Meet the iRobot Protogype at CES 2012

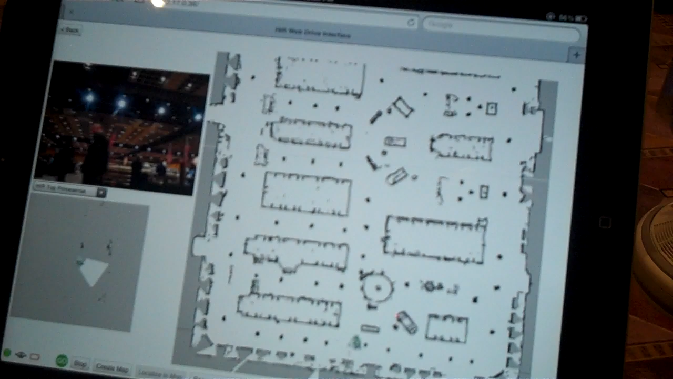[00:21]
Prototype, okay. So what's it going to do? So, here you see a map, it's a robot map. Okay, a robot map. Yeah, we spent like 15-20 minutes to create this map, and it looks pretty good.